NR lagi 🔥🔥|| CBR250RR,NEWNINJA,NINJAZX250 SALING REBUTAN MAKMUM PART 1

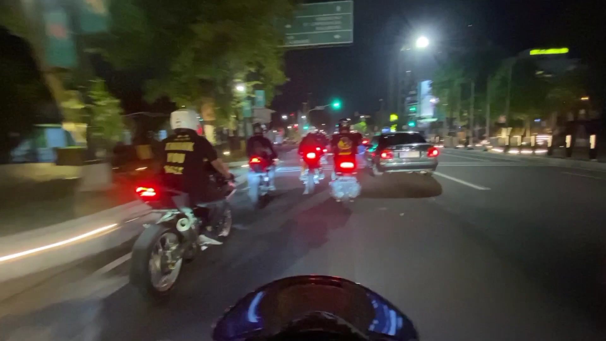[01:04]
Dia pakai 250 CBR juga. Warna abu-abu.
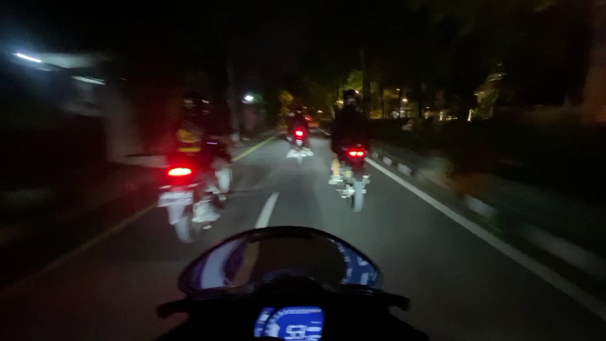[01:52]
Wah, nikmat. Nah, ini nih si Rohit nih dengan GSX lele-nya. Udah lama nggak kelihatan GSX-nya, gara-gara lama ya dia ke bengkel. Nggak tahu sih mau diapain dia. Itu katanya si Riko mau langsungan. Ikut. Mungkin mau dokumentasi.
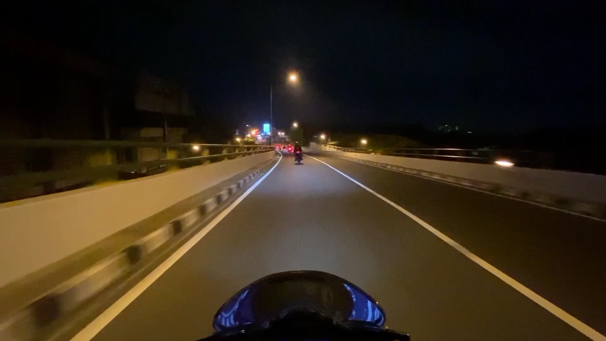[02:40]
Suara 4 silinder ya. Emang renyah. Itu motornya ganjas. Stangnya kendor di bagian kiri. Oglek dia.
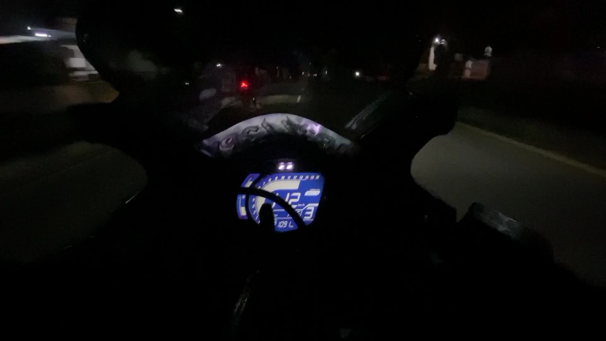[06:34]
Gila cok, ada mobil di depan.